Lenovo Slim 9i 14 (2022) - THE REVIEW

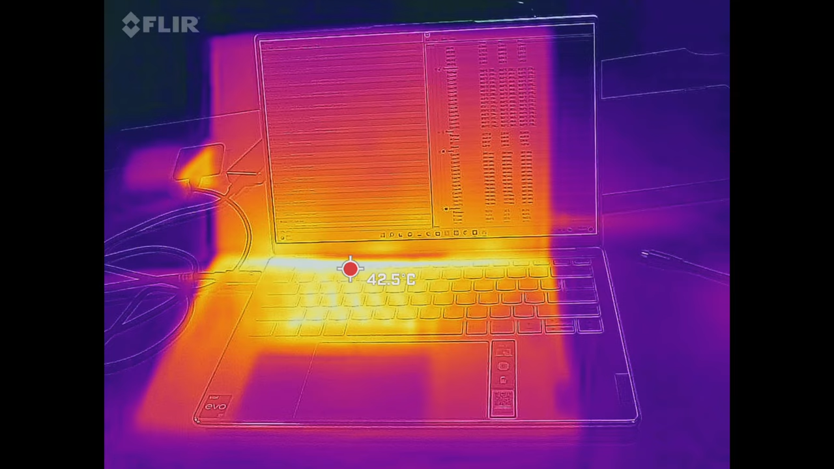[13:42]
On screen: spot 42.5°C
remained relatively cool even under heavy load with a couple of hot spots one being above the keyboard below the display and on the underside as you see here but remained relatively cool never too hot to the